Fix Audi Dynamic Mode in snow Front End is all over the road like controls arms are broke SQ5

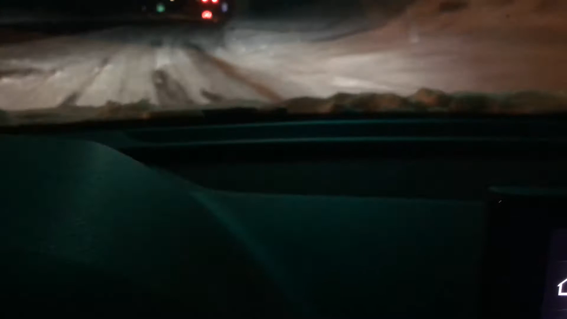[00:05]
It's hard to tell, but the car is, it's, you know,
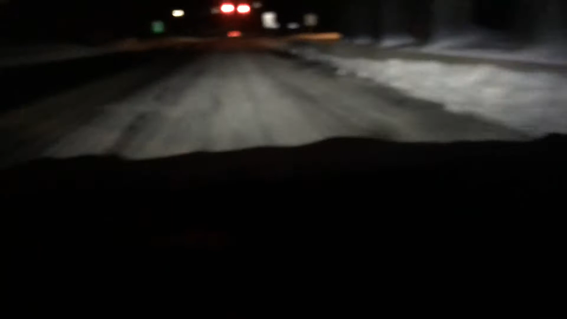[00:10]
it's, it's trying to decide what to do, go back and forth. Now, it already turned off its auto sensing, because I think it detected there was snow outside.